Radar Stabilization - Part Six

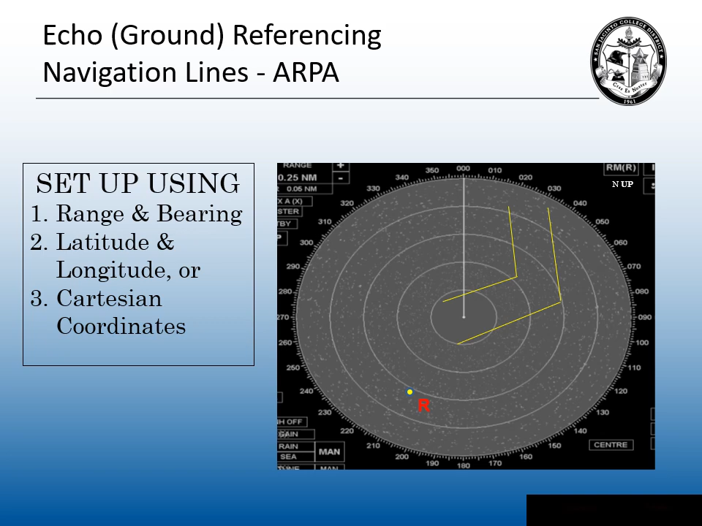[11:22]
my vessel traffic lanes on the ARPA. Then to ensure that I stay in the vessel traffic lanes, I'll alter course to starboard here. And then I can start tracking down the traffic lanes. If you lose this buoy due to a target swap or a target loss, what happens to these navigation lines? They start floating all over the ARPA. So you have to make sure you have a good reference for your navigation lines.